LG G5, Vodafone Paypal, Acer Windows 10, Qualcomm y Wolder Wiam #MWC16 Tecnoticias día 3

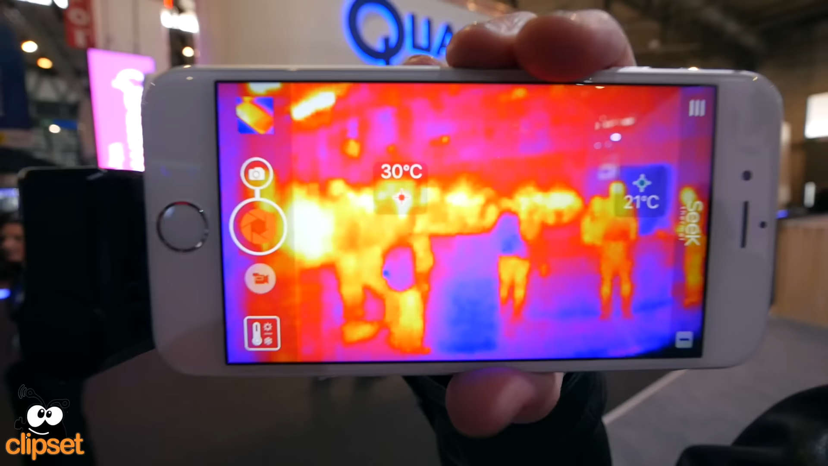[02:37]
On screen: spot 30°C
una cosa muy loca, que tiene diferentes sensores que podemos manejar mediante nuestro smartphone y que además cuenta con una cámara.